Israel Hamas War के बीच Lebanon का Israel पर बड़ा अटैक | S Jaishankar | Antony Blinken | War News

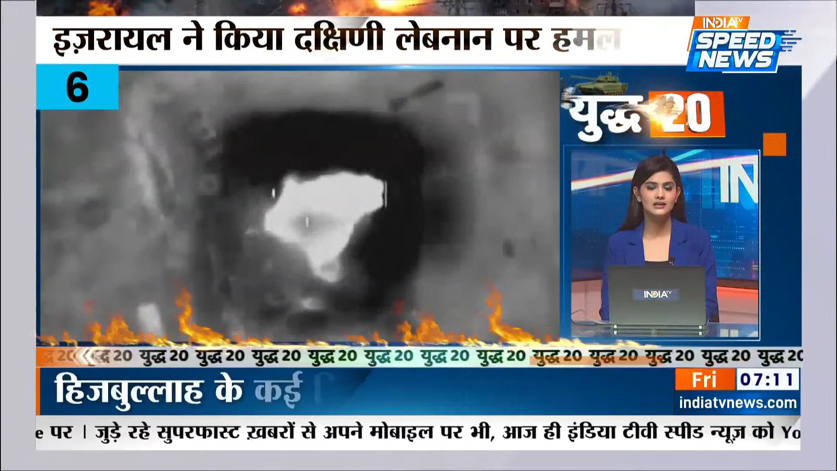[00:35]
हिस्बोला के कई ठिकानों को किया गया टाकिट इस्राइली सेना ने दक्षिनी लिबनान पर हमले का विडियो जारी किया कई इमारते तभा हुई जंगल
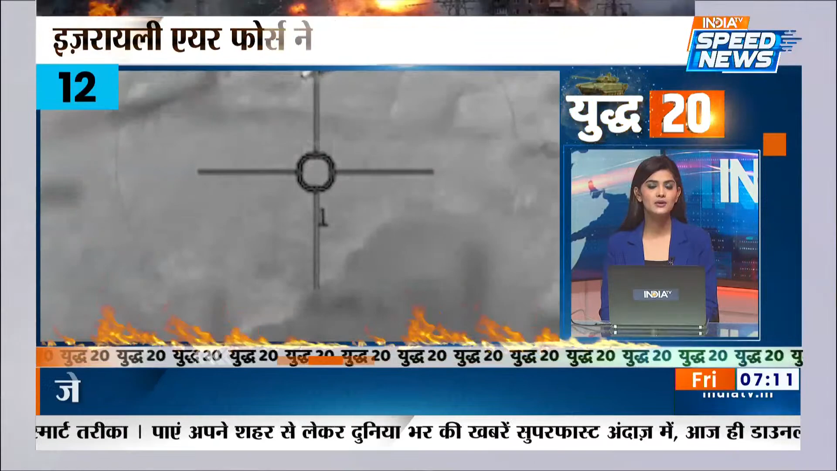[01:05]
क्रूज मिजाइल को किया इंटरसेप्ट जिट ने पीछा कर हवा में किया तबहा विदेश मंत्री अज़र शंकर ने 7 अक्टूबर को इस्राइल पर हुए हमास के हमले की निंदा की,